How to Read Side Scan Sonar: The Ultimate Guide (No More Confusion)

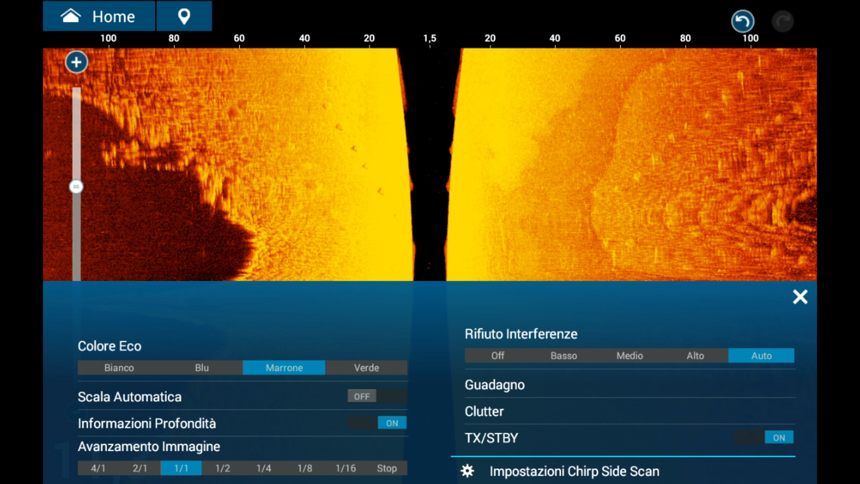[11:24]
evaluate all the most important aspects and better understand how to use this tool.
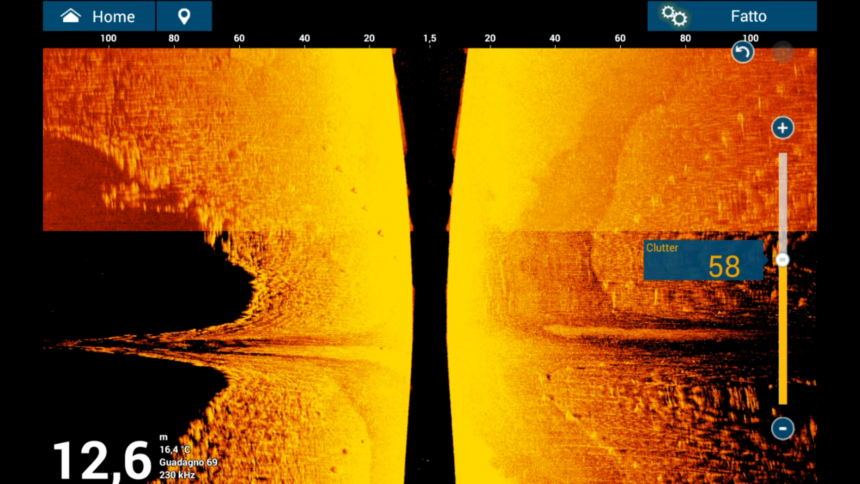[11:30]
We will look together at the correct operations to accurately mark a rock on the cartography.
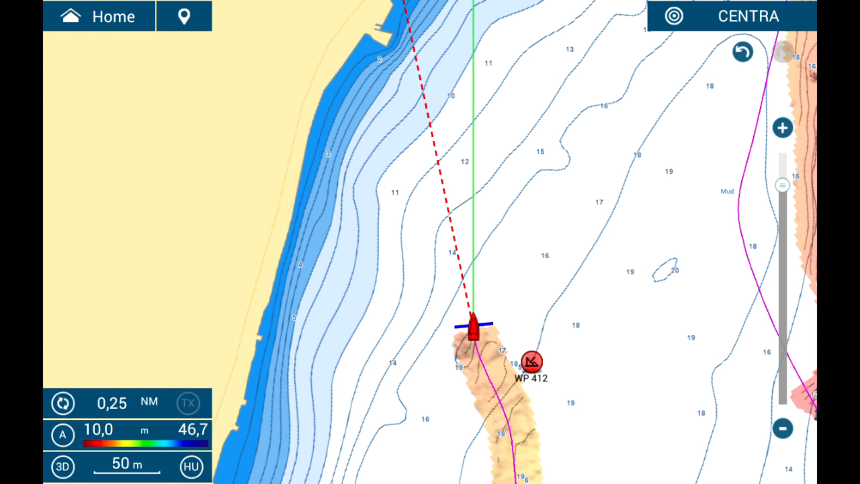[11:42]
Taking advantage of both side-scan sonar and traditional sounder. Recognizing objects detected by side-scan sonar is generally intuitive, as long as the instrument settings, course, and boat speed are correct.
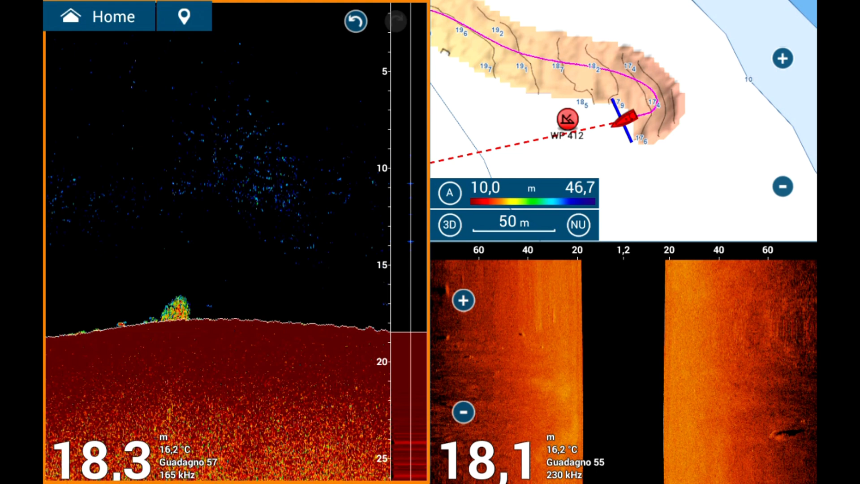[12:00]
On screen: water 16.2°C
Side-scan sonar is ideal for finding isolated rocks, small wrecks, and changes in bottom morphology, which often represent strategic fishing spots. However,
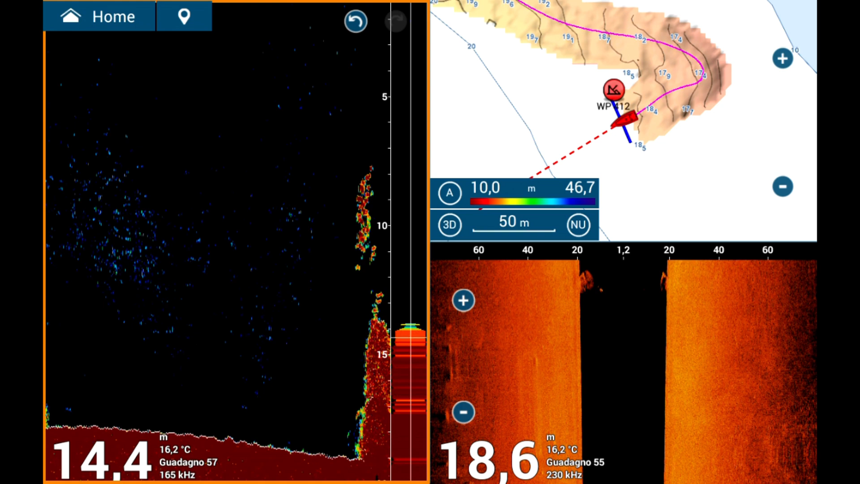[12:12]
On screen: water 16.2°C
it is very important to understand that objects detected on side-scan sonar are not exactly at the distance indicated on the top scale of the screen.
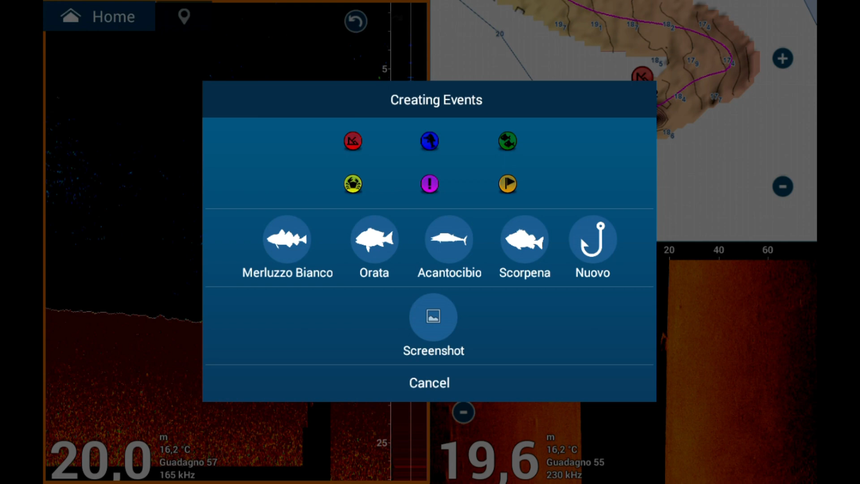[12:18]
On screen: water 16.2°C
In summary,